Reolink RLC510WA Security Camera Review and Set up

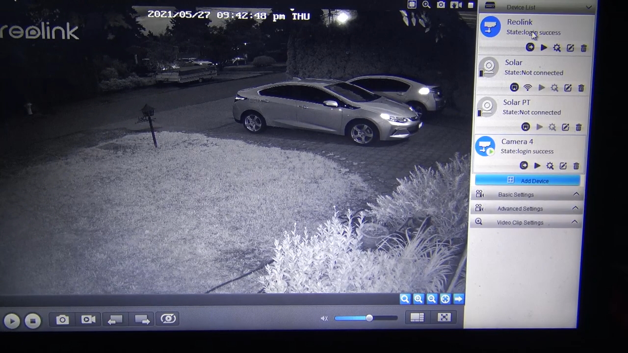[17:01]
can cycle between the different cameras like if I go to camera number one which is this one I go to the other camera this is the original Reolink and then I've got the the solar powered ones which I have to log into I got to connect to them